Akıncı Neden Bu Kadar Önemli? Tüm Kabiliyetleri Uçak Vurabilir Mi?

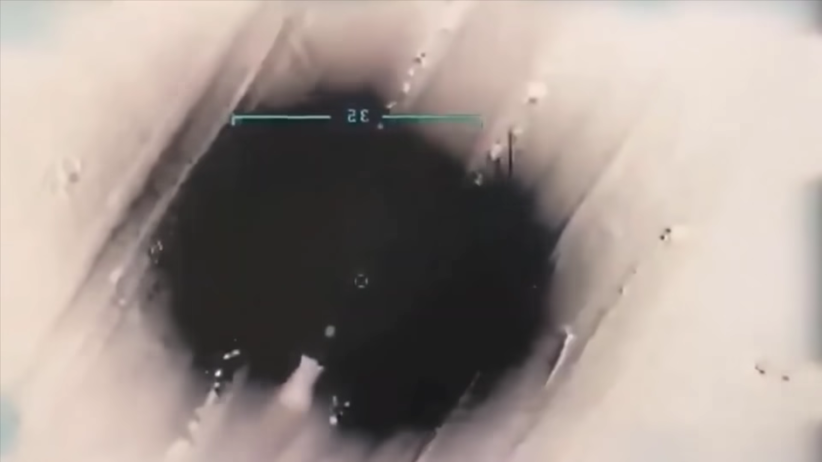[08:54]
Doğru anın gelmesiyle ateşlenen füze ve araç etkisiz. E tamam da orada konvoy da vardı.